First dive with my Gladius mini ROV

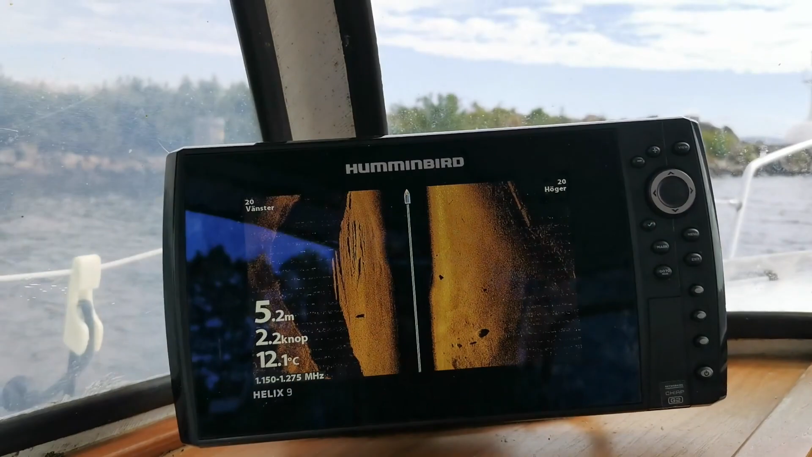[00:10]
On screen: depth 5.2 m, water 12.1°C, speed 2.2 kn
And here is my side scan sonar that
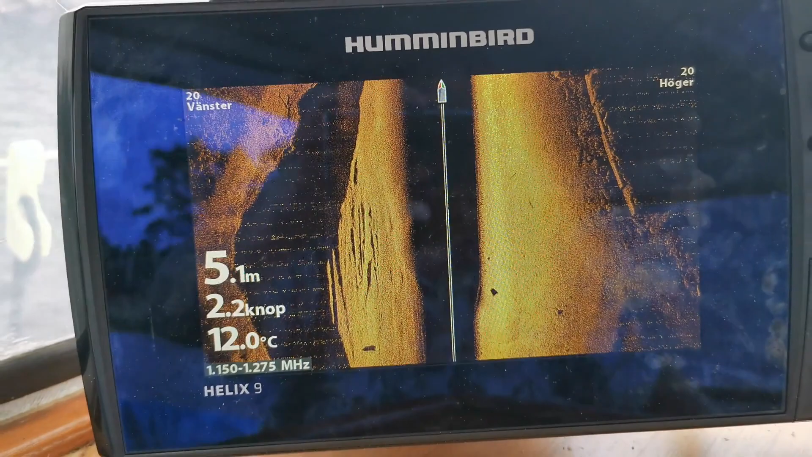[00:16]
On screen: depth 5.1 m, water 12.0°C, speed 2.2 kn
I am going to use to find interesting spot to dive at.
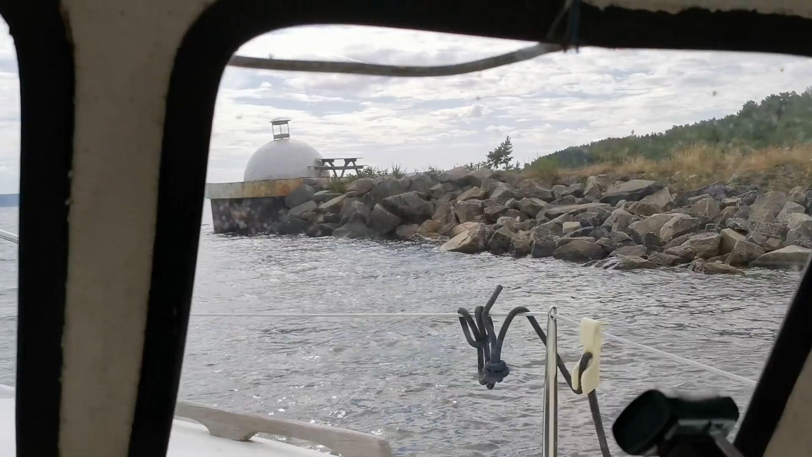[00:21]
And you can see on the right there on the sonar you can see concrete blocks
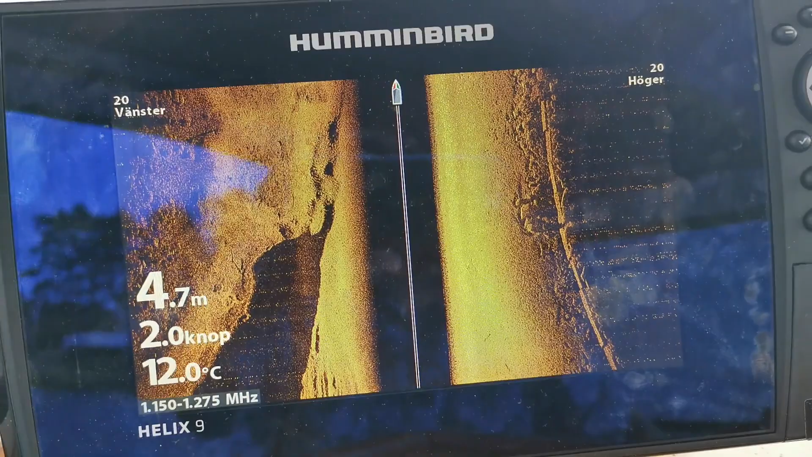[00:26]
On screen: depth 4.7 m, water 12.0°C
that was put there one or two years ago to straighten up the pier.
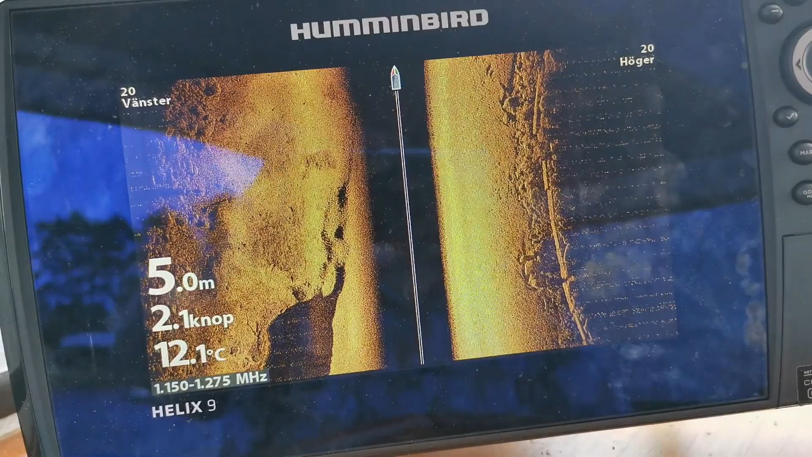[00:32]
On screen: depth 5.0 m, water 12.1°C, speed 2.1 kn
There it's the square parts
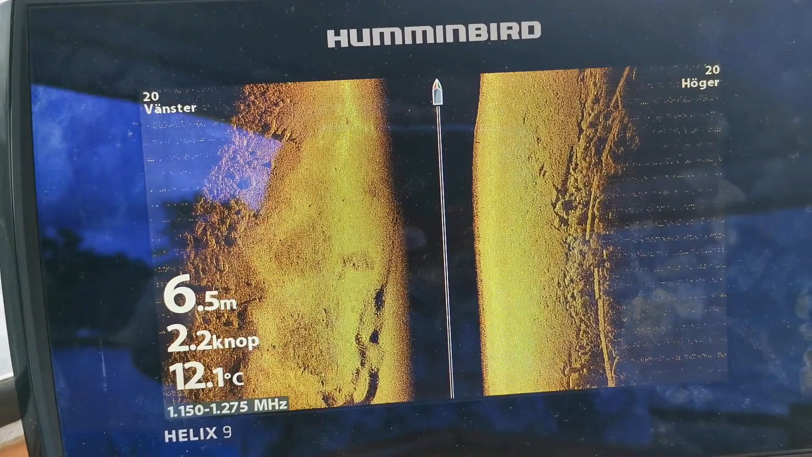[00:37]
On screen: depth 6.5 m, water 12.1°C, speed 2.2 kn
there among the stones there on the right side.
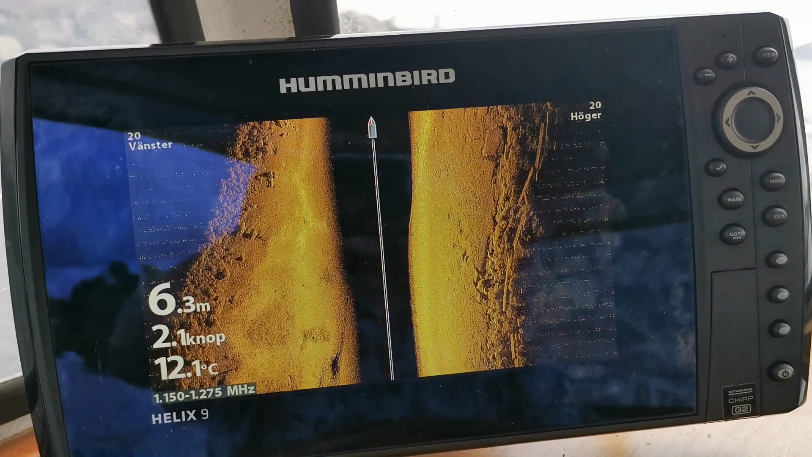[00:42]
On screen: depth 6.3 m, water 12.1°C, speed 2.1 kn
And what I am going to do is look
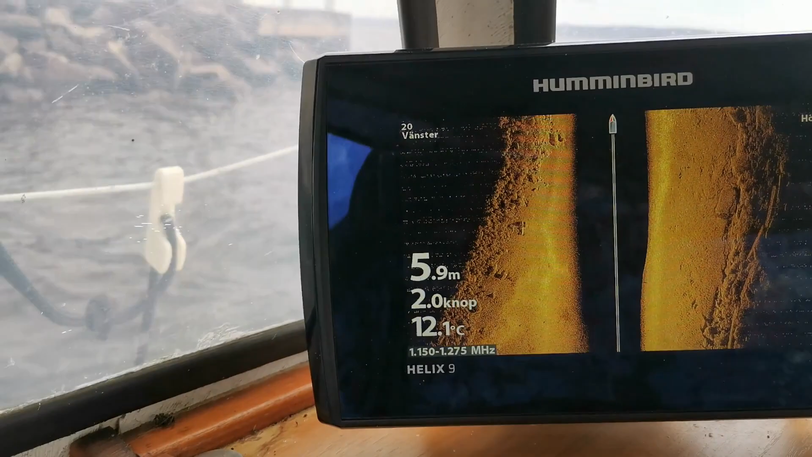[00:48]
On screen: depth 5.9 m, water 12.1°C
at the sonar to see if I find some interesting spots to do my first test dive at.
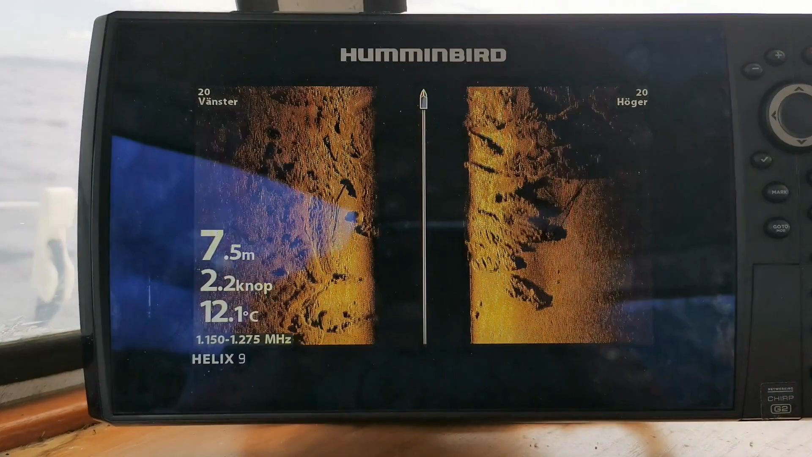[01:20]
On screen: depth 7.5 m, water 12.1°C, speed 2.2 kn
Here I see some interesting stuff on the bottom.
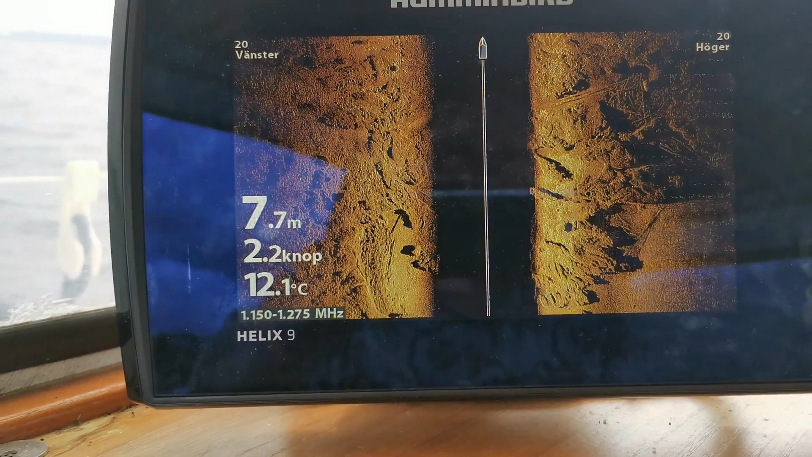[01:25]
On screen: depth 7.7 m, water 12.1°C
It looks like rock structure or clay structures and there is a lot
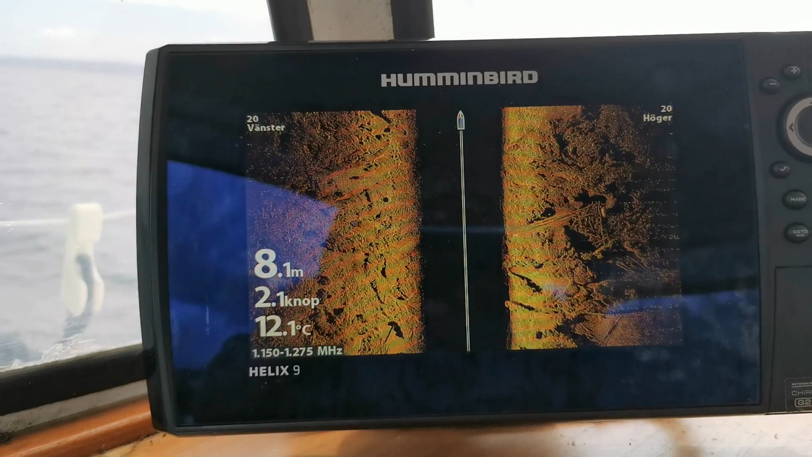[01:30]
On screen: depth 8.1 m, water 12.1°C, speed 2.1 kn
of sticks and logs and stuff there on the bottom.
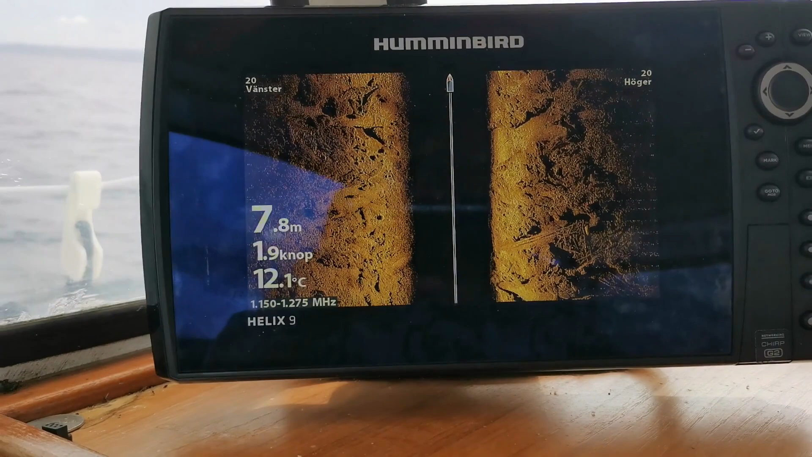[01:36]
On screen: depth 7.8 m, water 12.1°C, speed 1.9 kn
So here is a nice place to do a test dive and it's about 8 meters deep.